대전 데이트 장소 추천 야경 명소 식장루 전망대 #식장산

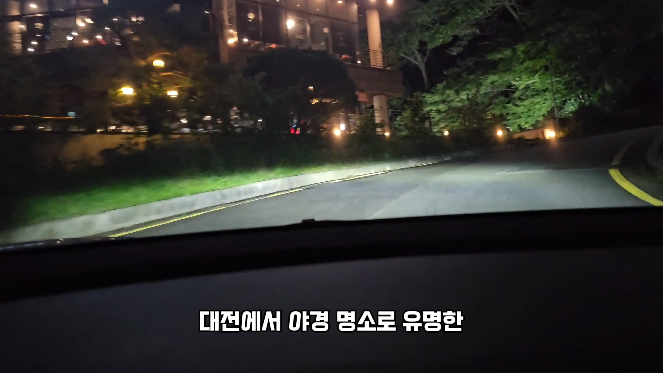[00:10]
유명한 식장산 전망대를 가고 있습니다 지금 4.4km 정도 남았는데요 계속 오르막으로 이렇게 올라가는 것 같네요 처음 와보는데 야경이 얼마나 멋있을지 기대해봅니다 아 밑에 전망대 가는 길 해가지고 친절하게 이렇게 써있네요
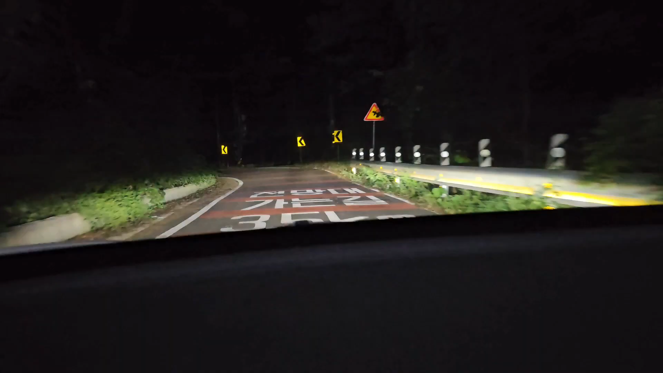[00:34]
3.5km 아직도 많이 나왔네요 주차장이 쭉쭉쭉 보이구요 마지막 주차장이라고 이렇게 있는데 전망대까지 소요시간이 약 10분이라고 써있습니다 네